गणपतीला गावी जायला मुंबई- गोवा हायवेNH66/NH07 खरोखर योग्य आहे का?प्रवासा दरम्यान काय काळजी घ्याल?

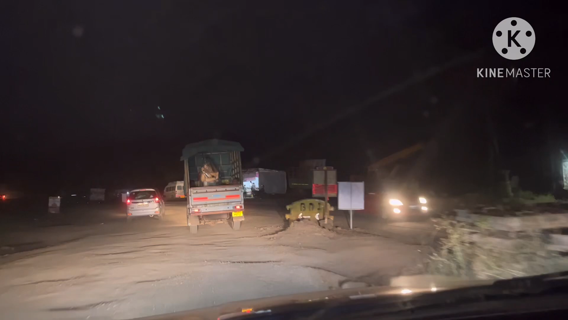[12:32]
तर मित्रांनो बऱ्याच वेळाने आपल्याला हा असा खराब रोड लागलाय एक्झॅक्टली आलोय कुठे कळत नाहीये
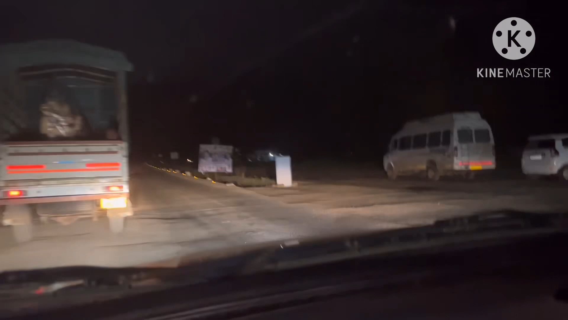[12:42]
अगदी तालुका संगमेश्वर अच्छा संगमेश्वर तालुका दाखवतोय मात्र अजून भरपूर लांब असणार संगमेश्वर रेल्वे स्टेशन
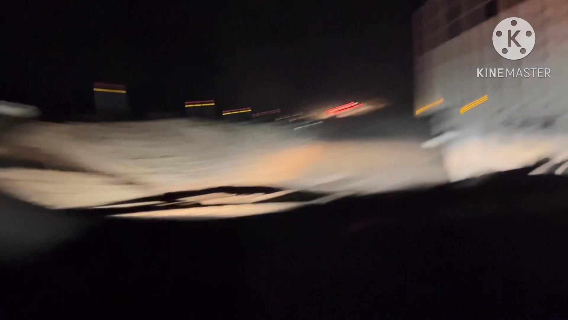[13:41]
असं. मित्रांनो आता आपण संगमेश्वर जसं सोडलं शहर आता इकडे तुम्ही पाहू शकता रस्ता परत थोडासा हा पॅच खराब मिळतोय आपल्याला तर कितपत हा रस्ता खराब आहे ते पाहूया.
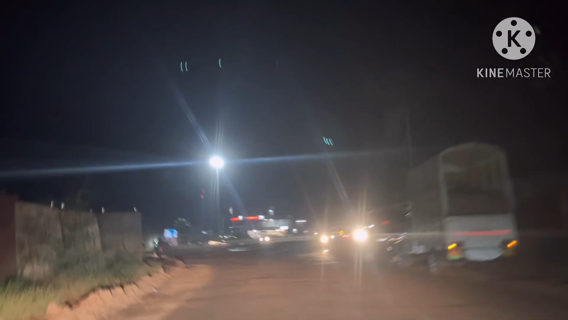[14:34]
रस्त्यावर पाणी मारलेलं आहे धुळ उडू नये म्हणून आणि खड्ड्याचं सगळीकडे बघू शकता सगळीकडे खड्डेमय झालेला आहे प्रकार
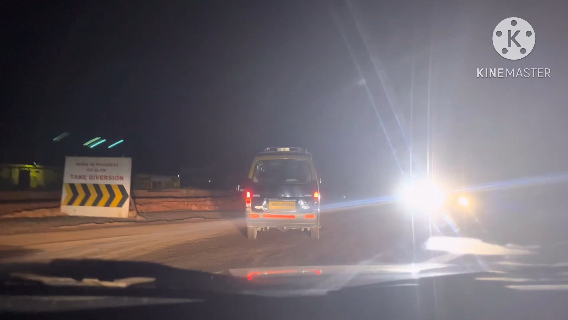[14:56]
मित्रांनो ऍक्च्युअली पालीपासून जो रोड आहे ना हा खूप खराब आहे कितपत रस्ता खराब आहे बघूया
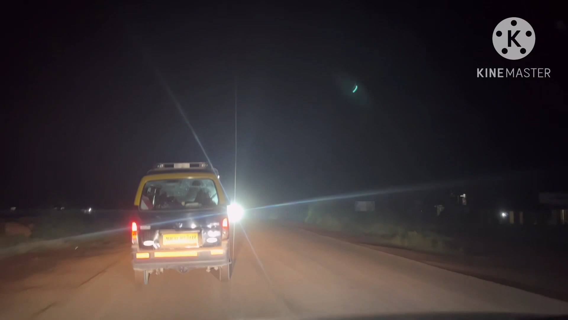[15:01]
पाणी मारून ठेवलेलं आहे रस्त्यावर धूळ उडू नये म्हणून तेवढाच पॅच खराब आहे वाटतं पुढे रस्ता आता चांगला लागलाय पण तो अर्धा एक किलोमीटरचा रस्ता खूप खराब आहे पालीचा.
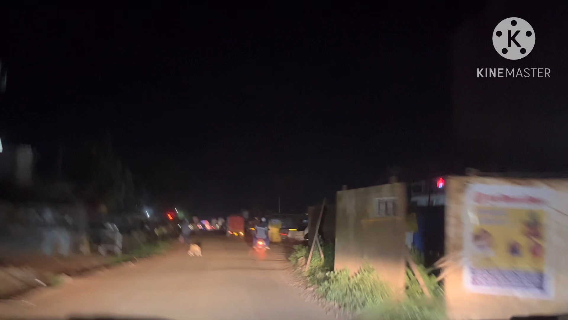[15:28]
तर मित्रांनो आता लांजा आलाय वाजलेत 9:45
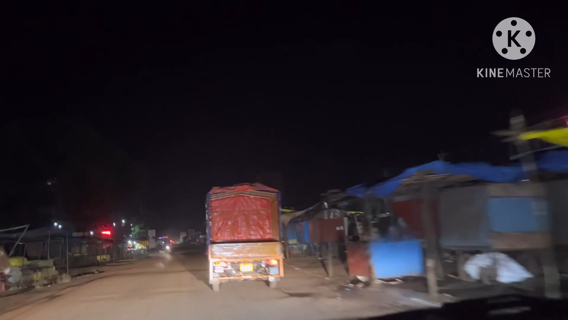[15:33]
ओके आणि इकडे पण रस्त्याचं काम सर काहीच झालेलं नाहीये अजून पिलर उभे राहिलेले नाही ते राहिलेले आहेत ते त्याच्या शिगा गंजायला लागलेत. अरे बापरे, आहे ना परिस्थिती इकडे पण कामाची.